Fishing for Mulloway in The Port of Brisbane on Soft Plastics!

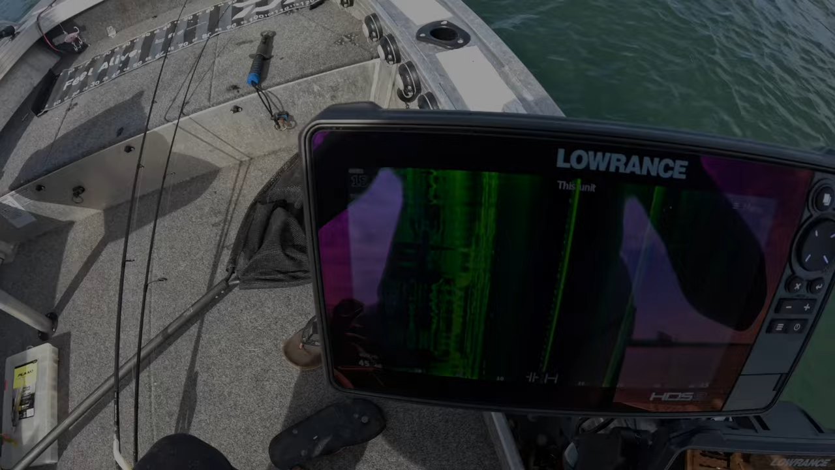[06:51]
Look at that. That is ridiculous. So many fish. beyond fish.